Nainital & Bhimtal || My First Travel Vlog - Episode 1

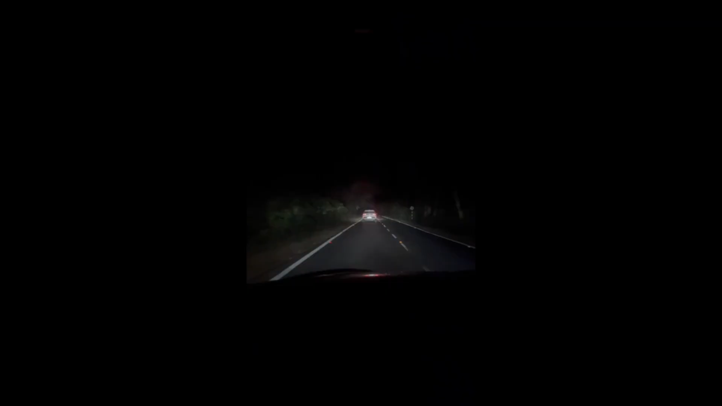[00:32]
we have continued with cars and this is Nanitaal Khardungli road road was quite good but it was not a network nor lights and our eyes were like because people were throwing us high beam but it's okay so we went and went and this
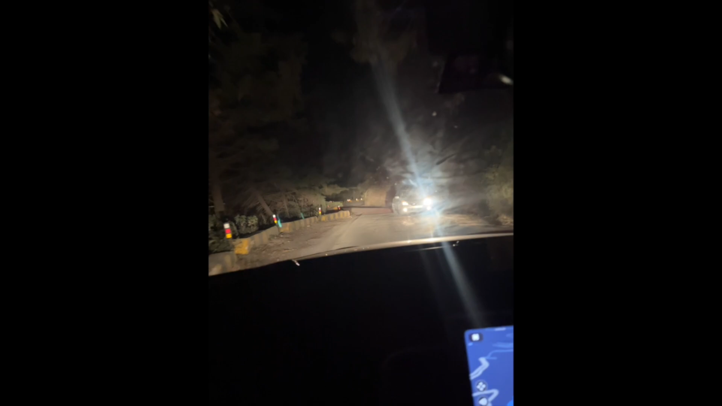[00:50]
is the whole jungle road which is from the Himalayan Botanical Garden and here is the pipeline that's why they are working on the road so we reached to Nanitaal finally